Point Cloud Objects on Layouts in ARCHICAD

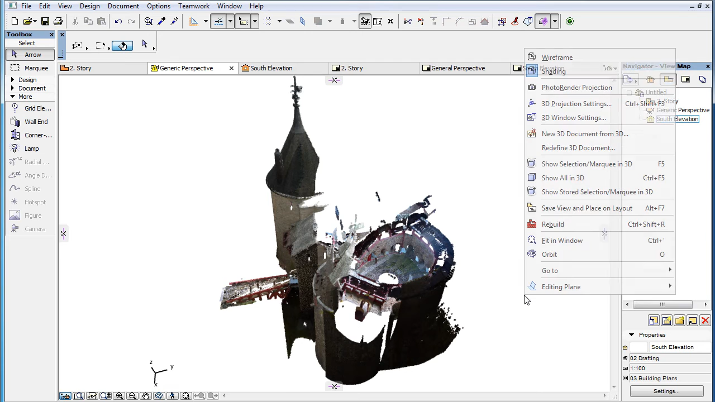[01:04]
To see a Point Cloud in the Floor Plan Viewpoint placed as a Drawing on a Layout, simply create a Top Parallel View in your 3D Viewpoint.